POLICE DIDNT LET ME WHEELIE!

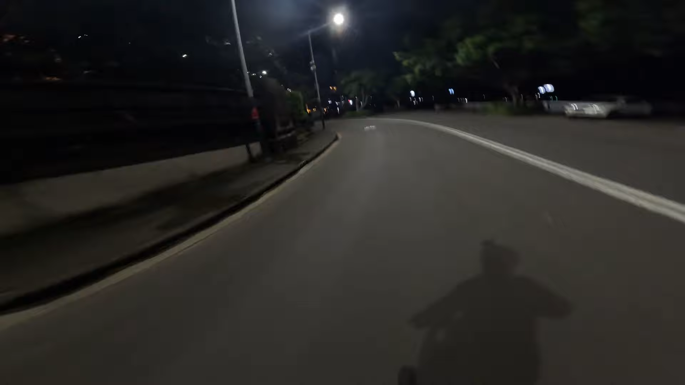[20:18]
Bro, look at this. Wow. Man, this is beautiful.
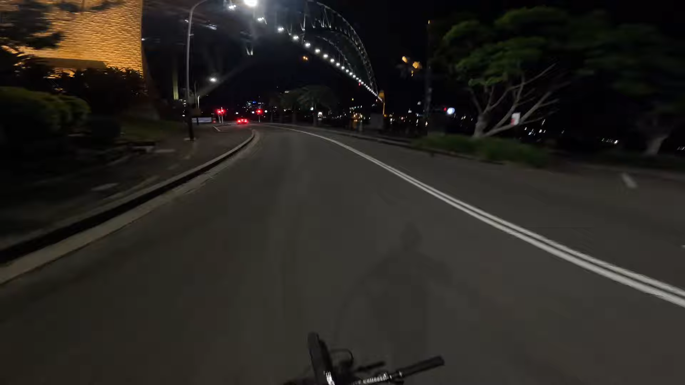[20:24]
Holy. And the opera house right there. That's crazy.